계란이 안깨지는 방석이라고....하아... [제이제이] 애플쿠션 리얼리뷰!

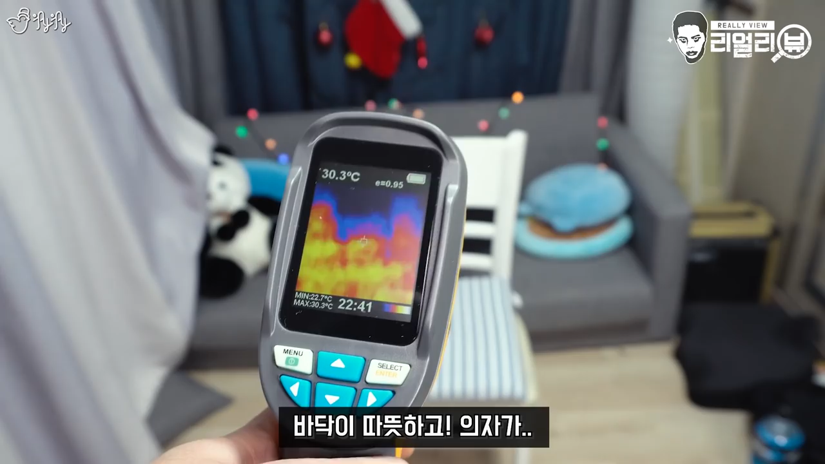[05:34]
On screen: spot 30.3°C, max 30.3°C, min 22.7°C
지금 저희 집 바닥에 지금 난방을 켜놔서 바닥이 따뜻하고 의자가 이렇게 차갑고 뒤에 소파도 차갑고 이걸 볼 수 있습니다.
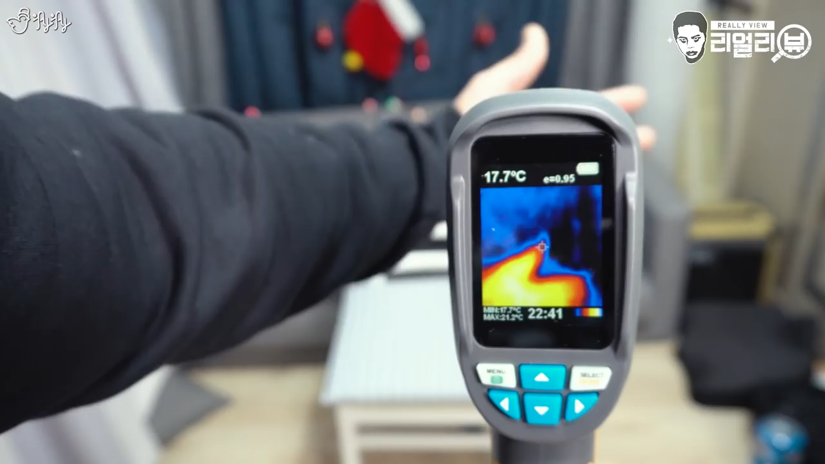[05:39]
On screen: spot 17.7°C
그래서 손을 이렇게 딱 갖다 대면은 네, 제 손이 주변의 온도보다 확실히 높기 때문에 이렇게 감지를 해줍니다.
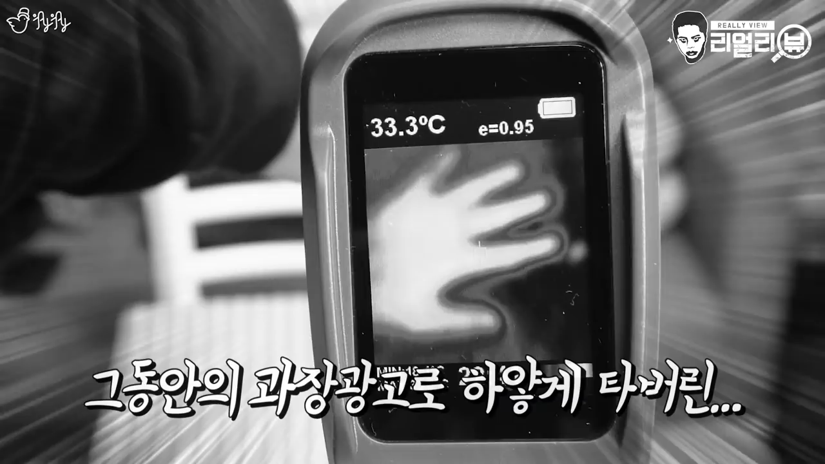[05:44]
On screen: spot 33.3°C
자, 그래서 지금 방석을 한번 보도록 할게요. 요게 방석이거든요?
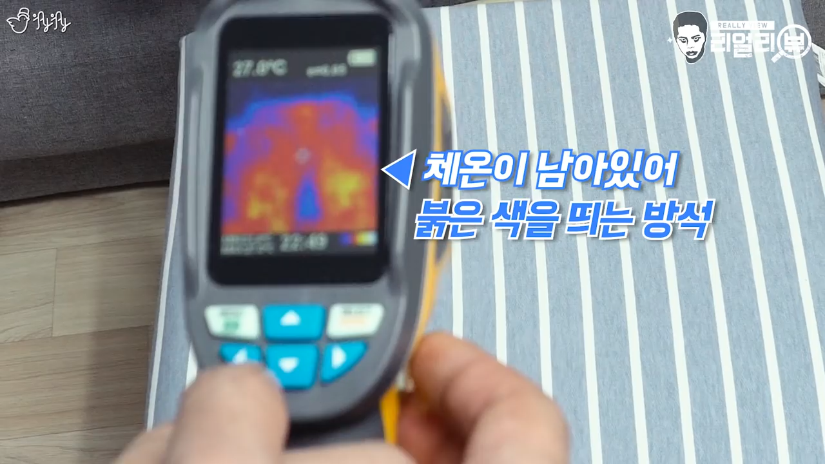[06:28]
그러니까 광고에서처럼 완전히 한쪽으로 쏠리진 않았어요.
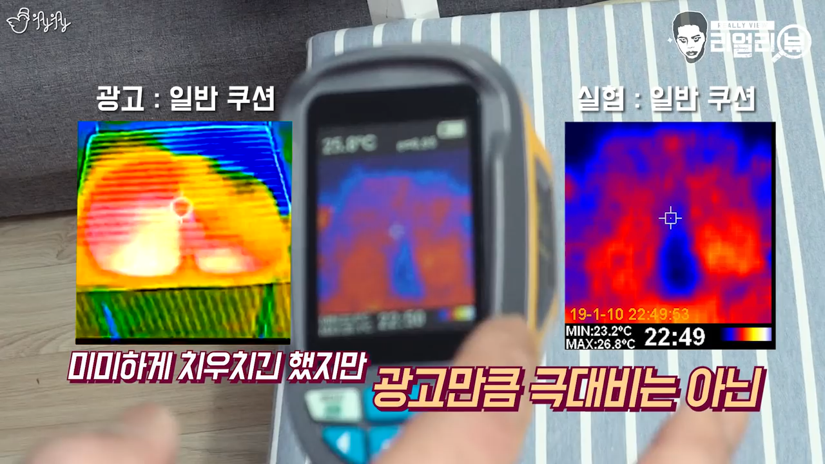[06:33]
제 왼쪽 다리가 살짝 더 살짝 아주 살짝 너무 미미한 차인데 근데 거의 비슷한데요?
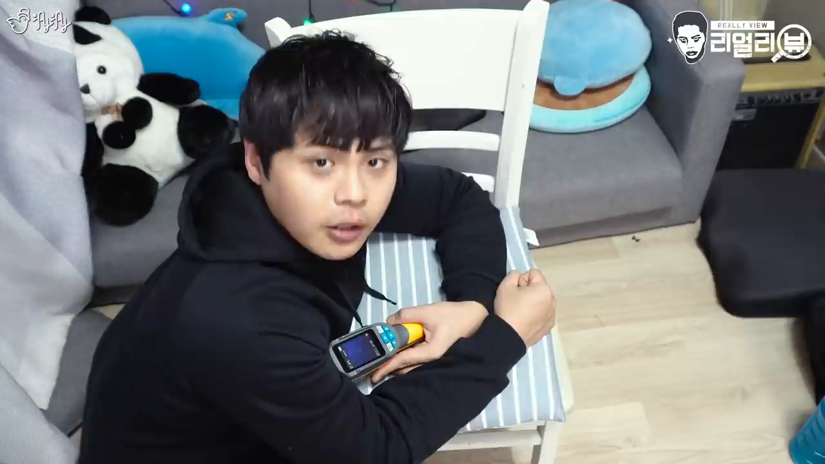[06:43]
자, 그렇다면 애플 쿠션은 어떨지 한번 확인해 보도록 하겠습니다. 자, 이것도 지금 캡처를 하겠습니다.
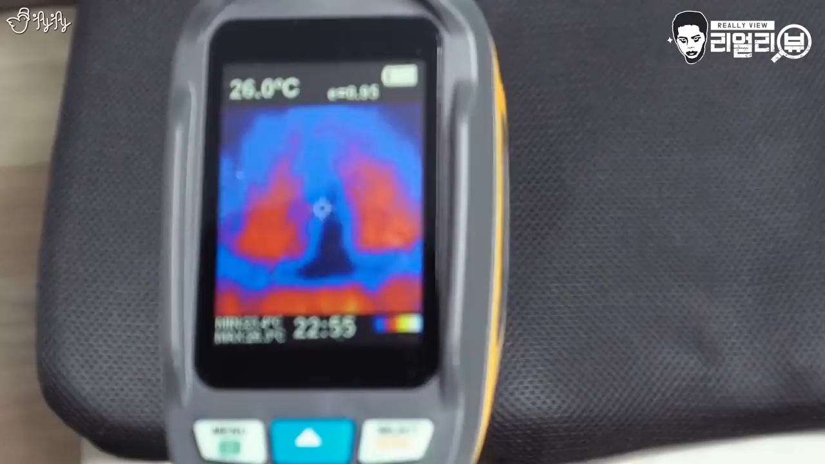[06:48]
자, 지금 이렇게 보시면은 얘도 왼쪽이 조금 더 빨간데요?
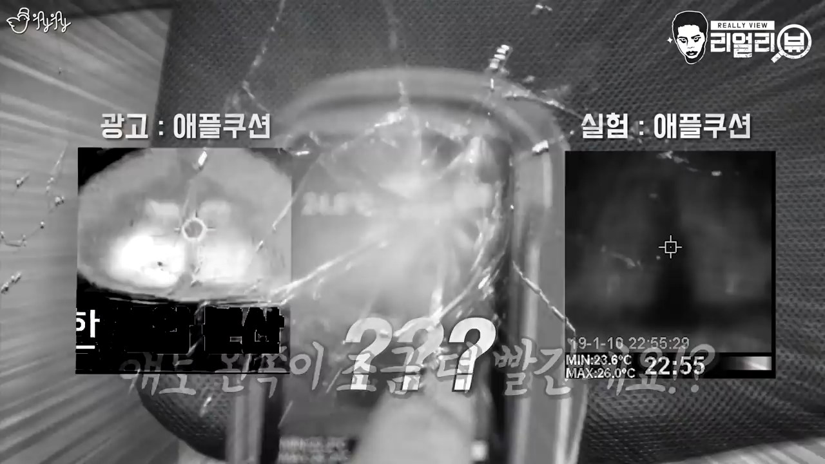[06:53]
On screen: max 26.0°C, min 23.6°C
You what? 아니 보세요 여러분, 캡처 뜬 사진 왼쪽이 조금 더 빨개요.
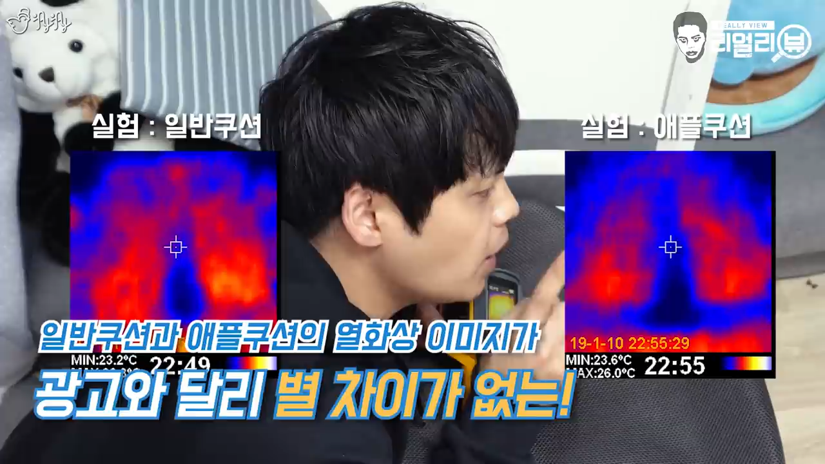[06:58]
아까 일반적인 메모리폼 방석과 전혀 차이가 없다.